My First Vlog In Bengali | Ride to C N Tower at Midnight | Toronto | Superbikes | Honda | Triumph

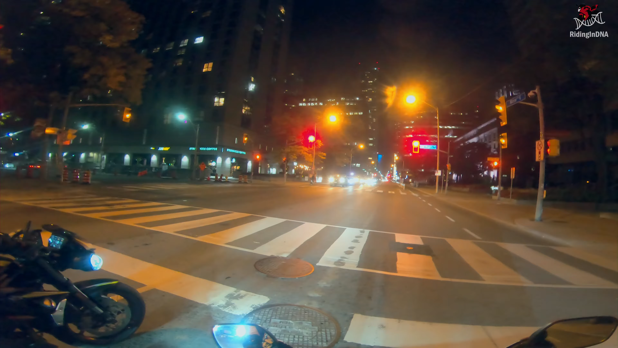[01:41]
এটা আসলে প্রসেনজিতের প্রথম কোনো সুপার বাইকের পেছনে চড়া, তাই ও বেশ ভয় পাচ্ছিল।
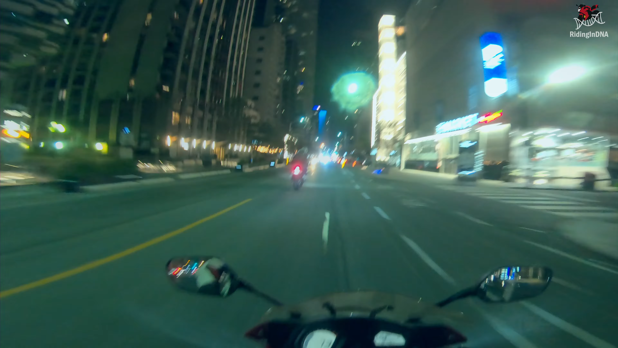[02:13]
তো আমরা তিন বাঙালি মিলে এখন চললাম।
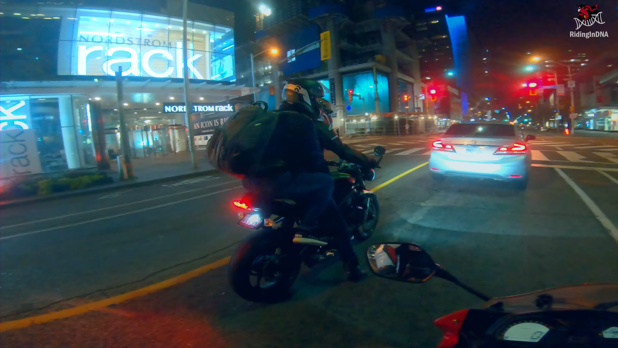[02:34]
প্রসেনজিৎ খুব ভয় পাচ্ছে বাইকে চড়তে, এটা বোধ হয় প্রসেনজিতের প্রথম কোনো সুপার বাইকে চড়া আর কি।
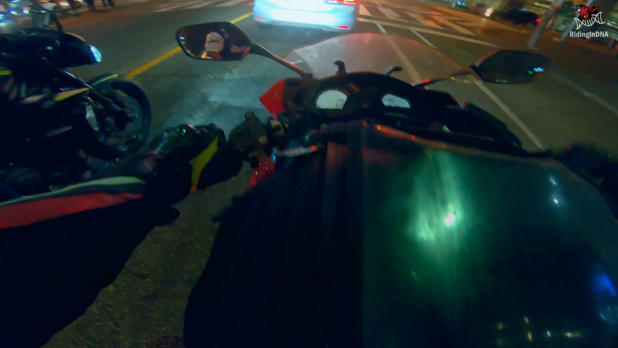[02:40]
ব্যাগ, মোবাইল, যাই হোক, তো তিনজন মিলে যাচ্ছি এখন আমরা সিএন টাওয়ার।
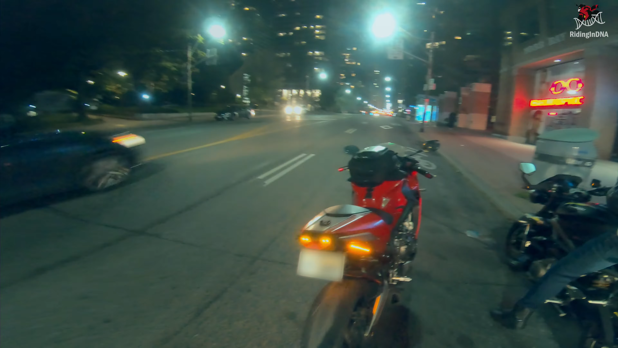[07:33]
আর এটা হচ্ছে গিয়ে ব্যাক সাইড থেকে, আমার বাইকটা এরকম লাগে দেখতে যখন ইন্ডিকেটারগুলো ব্লিঙ্ক করে।